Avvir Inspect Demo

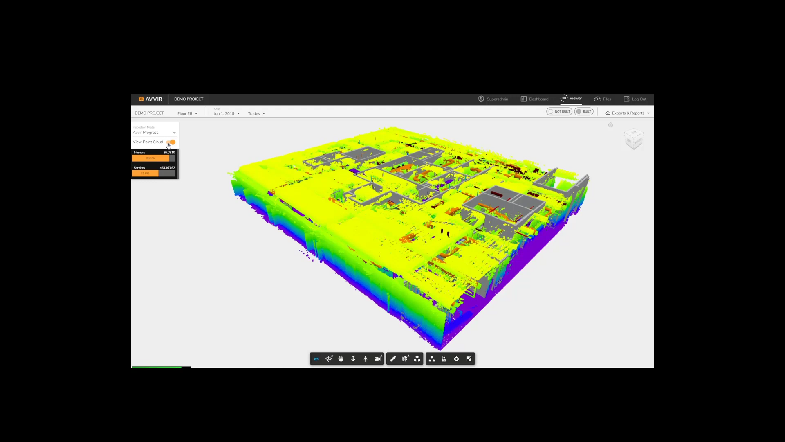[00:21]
Our first step is to select the Avere inspection mode.
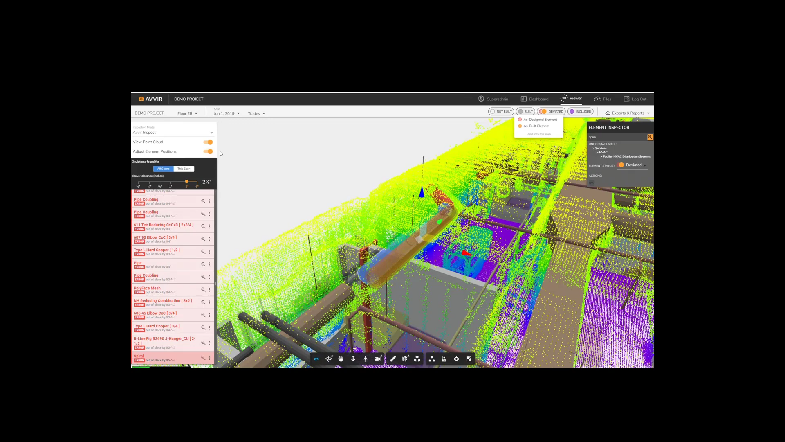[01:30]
this can be achieved by toggling on the Adjust Element Position option. Let's review another common example.
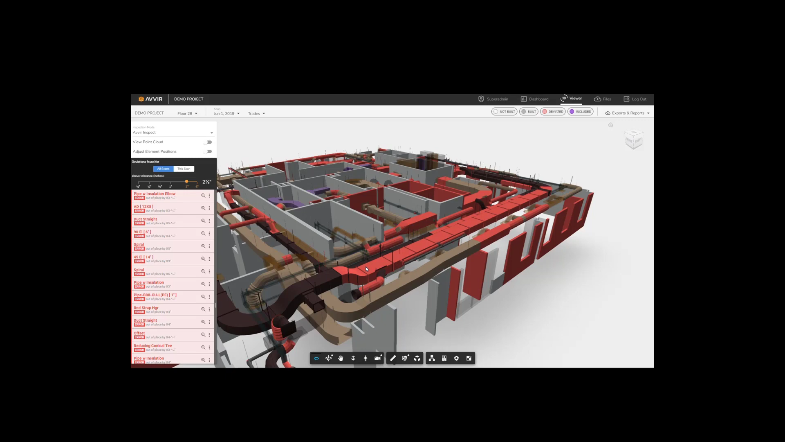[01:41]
Here we can see that a run of ductwork has deviated by more than 5 inches to the right. We can turn on the point cloud again to ensure this analysis is correct.
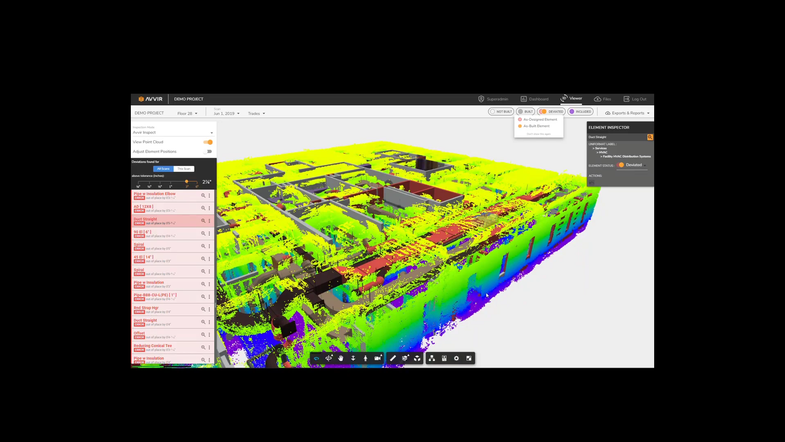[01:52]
When I zoom around this piece of ductwork, you can see the clear edge of the point cloud aligning with the as-built geometry to validate the Avere algorithm.
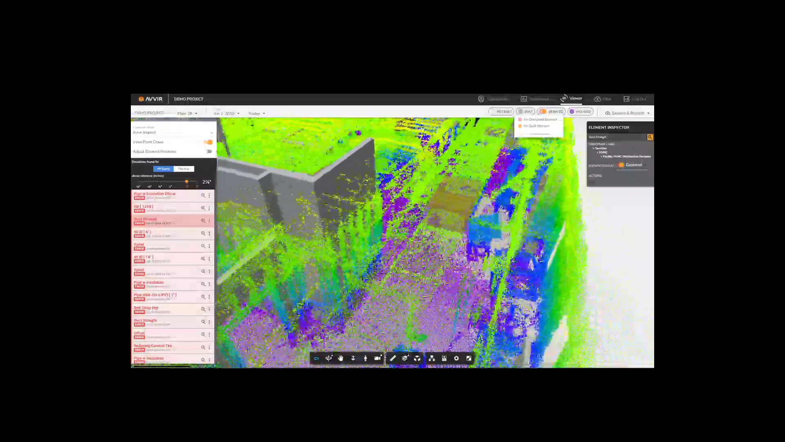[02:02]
With this information, users have a few options. First, they may choose to direct the field to make corrections.
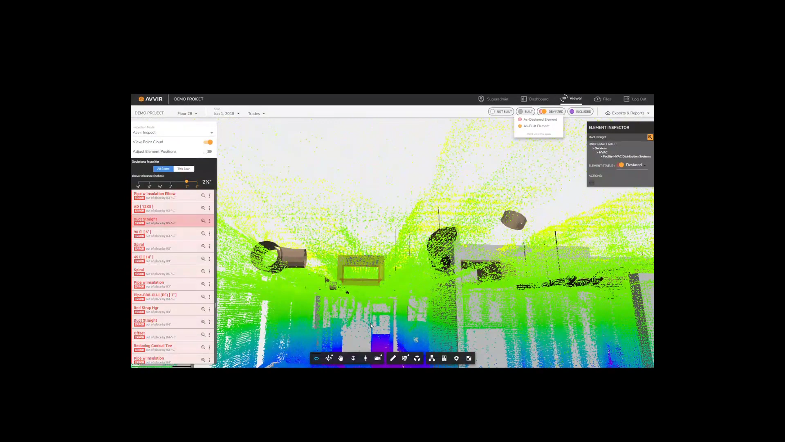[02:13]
Or third, we can accept the deviation and update the BIM to ensure accurate as-builts.
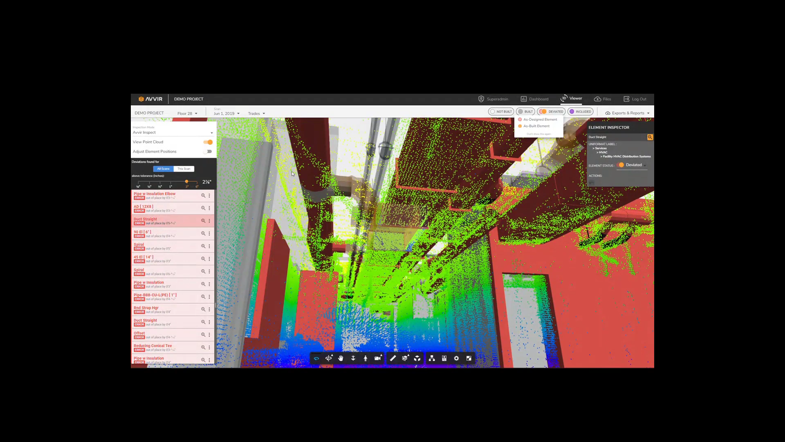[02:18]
To update your BIM, you can select the Push to BIM option here. You'll notice that once selected, the item is now purple,